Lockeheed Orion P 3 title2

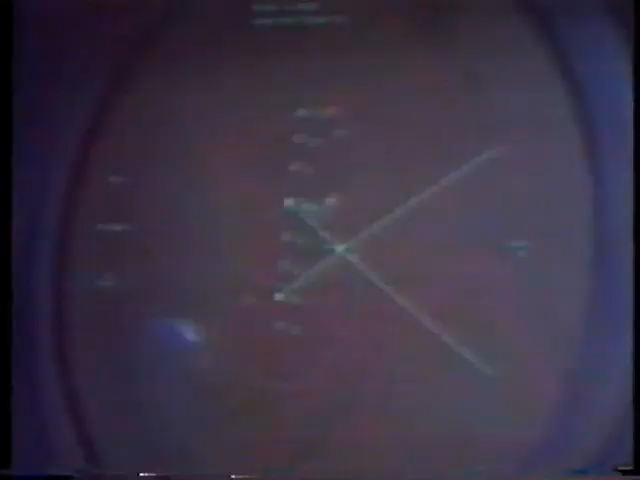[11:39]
as well as the P-3C's own movements, are tracked by a digital computer.
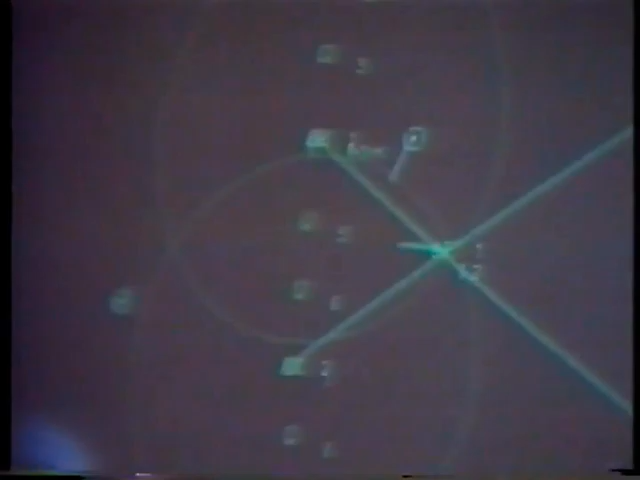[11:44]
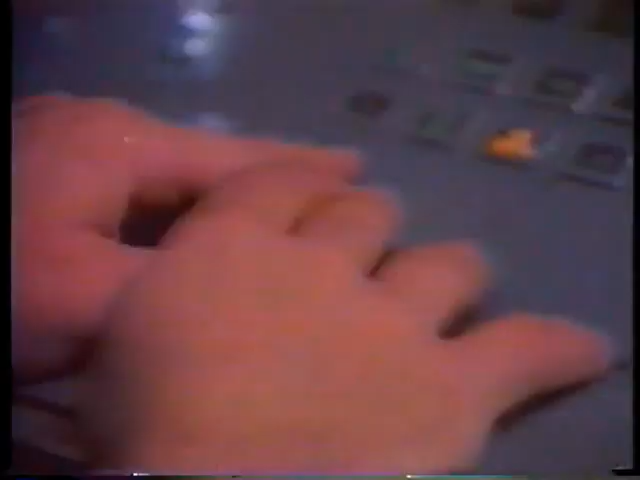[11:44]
This displayed data provides the tactical coordinator an electronic view of his battlefield,
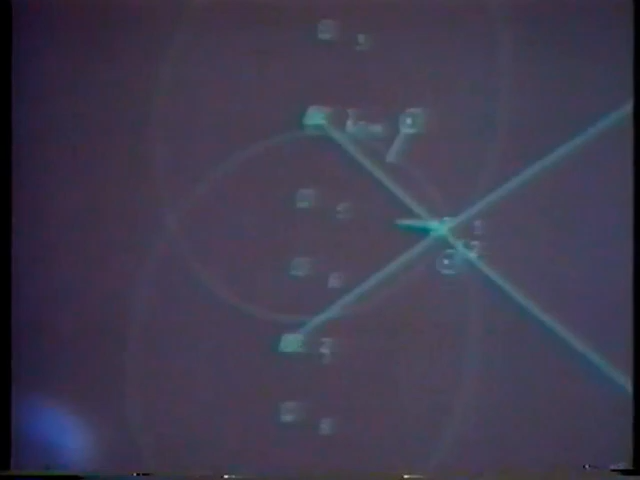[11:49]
and helps him to see where he should make his next move.
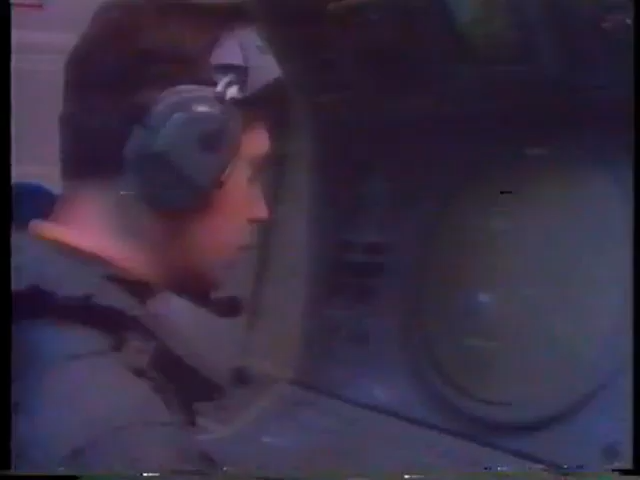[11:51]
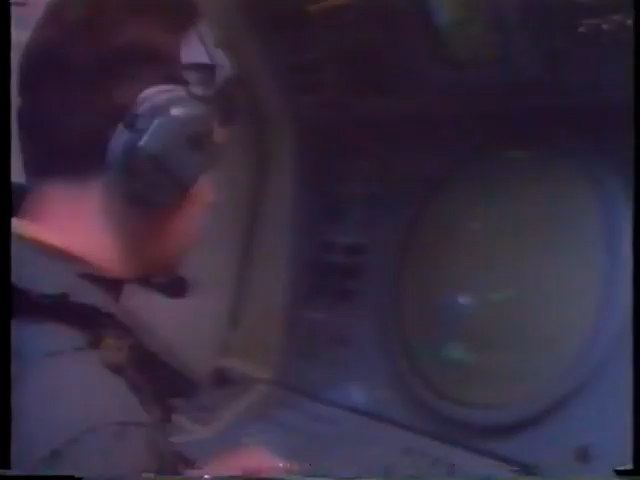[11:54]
Stand by, he's about 50 minutes.
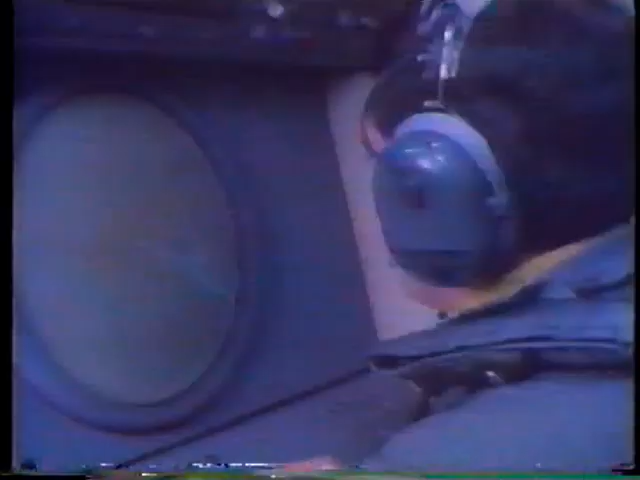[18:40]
And I've got you a radar contact, is that it's a marker? I have it.